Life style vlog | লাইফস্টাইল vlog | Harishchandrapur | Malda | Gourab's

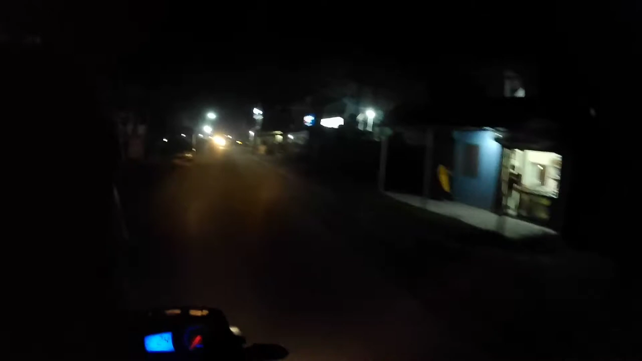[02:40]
তো গাইজ গাইজ গাইজ বাতাস চলছে খুব সুন্দর, ওয়েদার গরম প্রচণ্ড, ওয়েদারটা এখন ভালো করেছে,
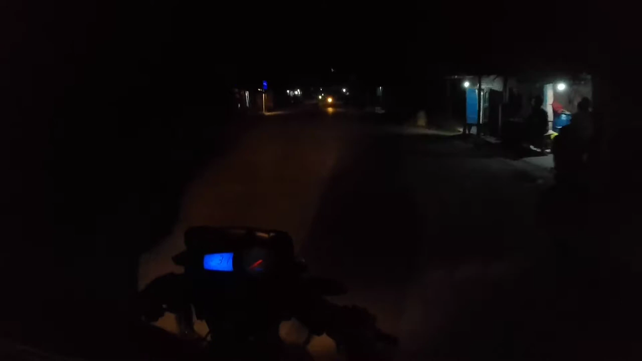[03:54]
ঢুকে গেলাম, স্টেশন স্টেশনে গিয়ে চা খাবার প্ল্যান আছে, বাট আমাদের কাছে পয়সা নেই চা খাওয়া,
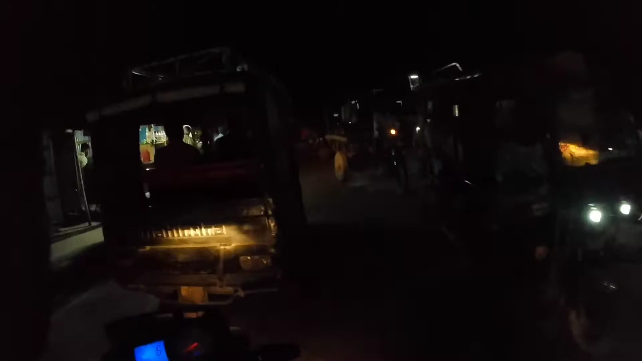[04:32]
ট্রেনগুলো সবে তাই বলে এত ভিড়, আরো খালি থাকে, ঠিক আছে, ট্রেনটা ঢুকেছে কেন, ট্রেন ঢুকেছে বলেই ভিড় আছে না, তো খালি থাকে পুরো।